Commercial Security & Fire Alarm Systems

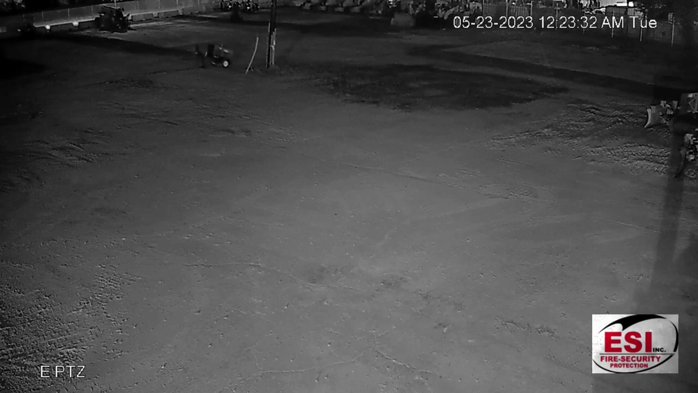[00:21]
To the two individuals seen on site, this site is closed.
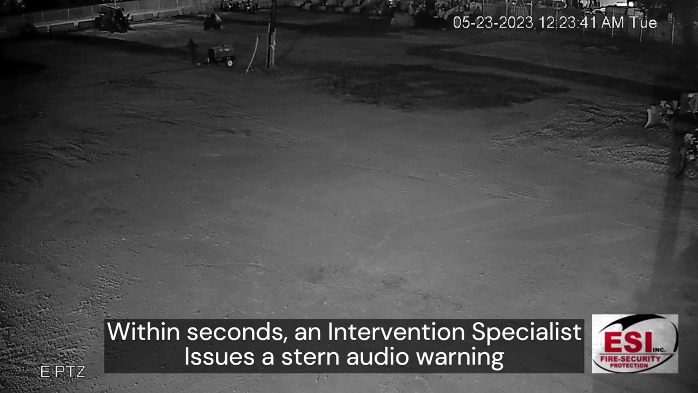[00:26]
You need to leave or the police will be dispatched.